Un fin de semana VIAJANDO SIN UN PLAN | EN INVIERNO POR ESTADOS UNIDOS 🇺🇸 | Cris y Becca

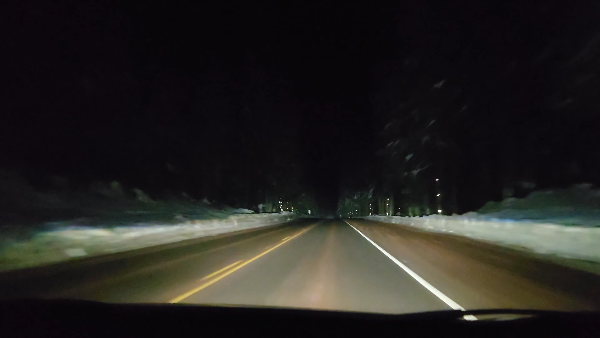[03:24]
Sí, bastante, bastante gruesa la nieve. Entonces el camino fue un poco complicado, muchas curvas y ve que estaba muy asustada.